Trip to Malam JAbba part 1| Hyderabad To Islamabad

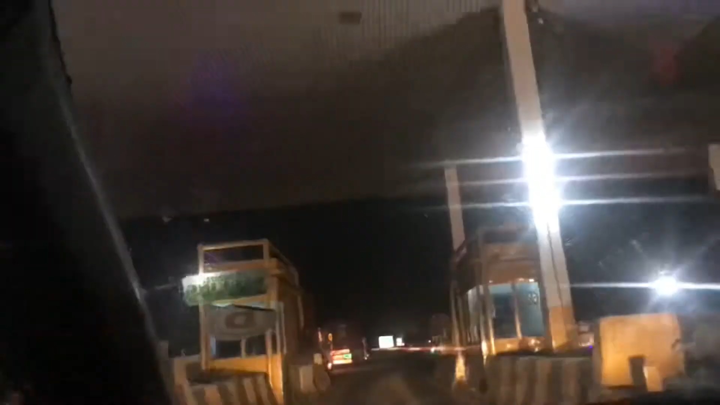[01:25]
और उसके बाद हम लोग हैदराबाद से निकले कराची के लिए। सो ये हैदराबाद का टोल प्लाजा था जो हमने टोल क्रॉस किया, और फाइनली बड़ा मज़ा आ रहा था।
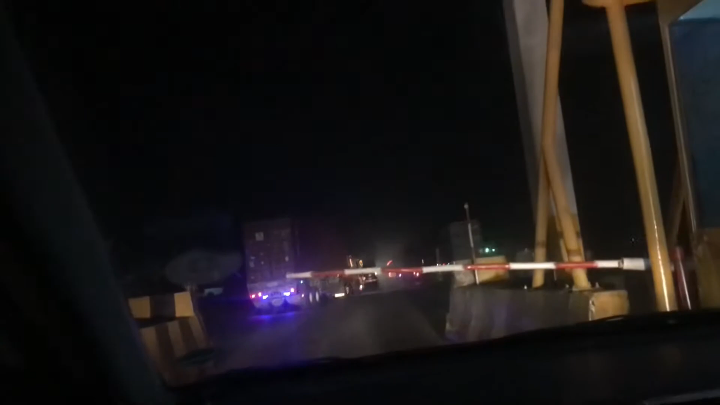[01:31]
मैं रात के टाइम पे सारी रिकॉर्डिंग शिकॉर्डिंग, और ये देखिए कितना अच्छा सा एक व्यू है।